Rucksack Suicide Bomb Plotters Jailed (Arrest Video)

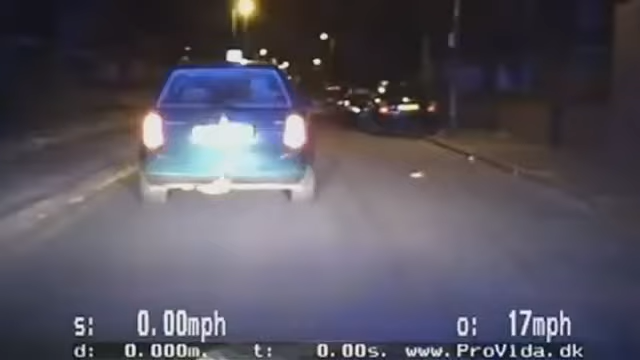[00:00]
The vehicle about to be stopped at Lady Pool Road over, hasn't stopped yet, just barely. The moment counter-terrorism police moved in to arrest the ringleaders of a plot to commit mass murder, a series of bomb blasts which the authorities believe would have eclipsed the 7-7 attacks in London.